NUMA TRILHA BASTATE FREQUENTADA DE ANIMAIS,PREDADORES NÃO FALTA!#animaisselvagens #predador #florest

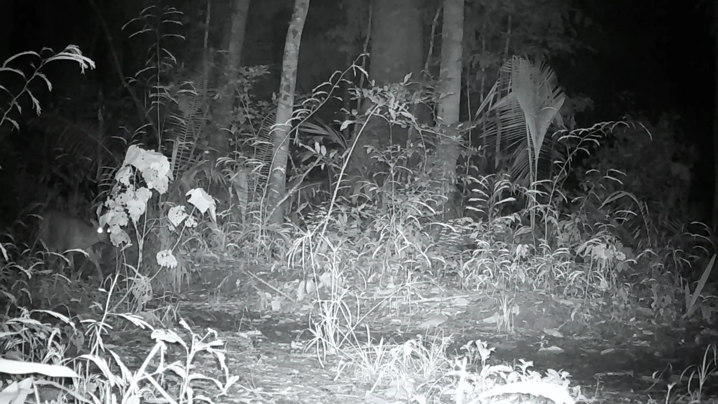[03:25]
até mesmo o mateiro resolve a noite pegar rumo para dentro do mato também desconfiado presta atenção mas acha que no mato é mais seguro até mesmo no outro dia ele pega outra direção mais para dentro do mato ainda talvez para se sentir mais protegido
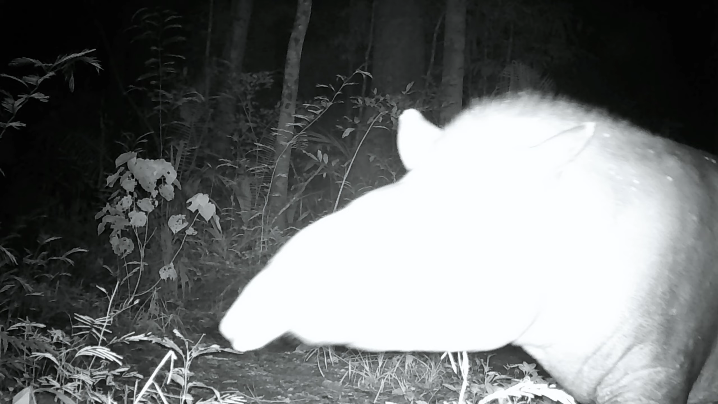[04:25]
e agora uma outra resolve passar perto da cama fora da estrada também mesmo sendo um dos maiores animais teme ao passar na estrada o que será tanta medo desses animais olha essa uma chega a farejar primeiro presta atenção para depois atravessar e podemos notar que parece até tranquilo vejam bem
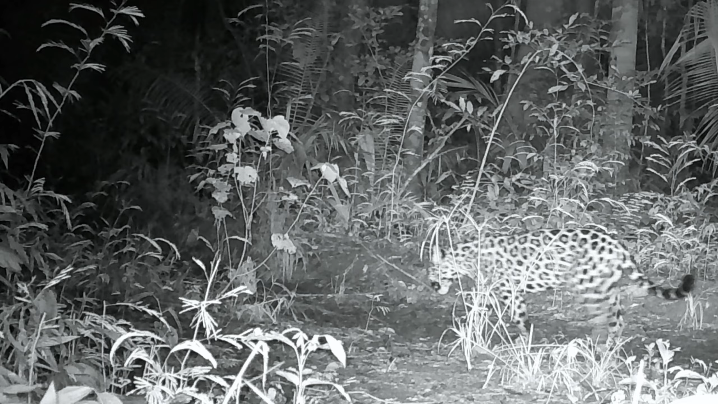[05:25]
e olha só a noite na estrada que está passando uma onça pintada bem lentamente parece procurar algo parece estar faminto com certeza quando esses animais estão andando não estão de barriga cheia